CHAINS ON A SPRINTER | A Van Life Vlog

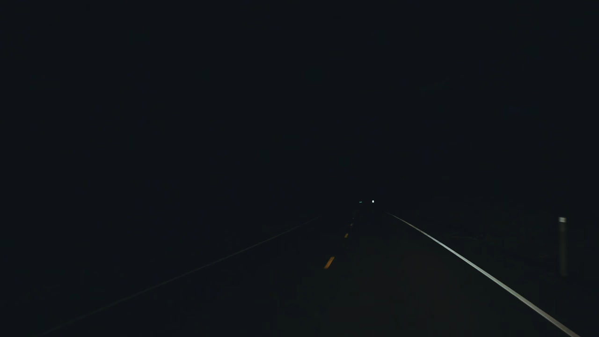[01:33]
We're 20 miles into the snow zone. I know we're gonna find snow tonight but I'm hoping it's just like the smaller the section the better. First sign of snow is starting to show on the road. Not quite to pack snow yet.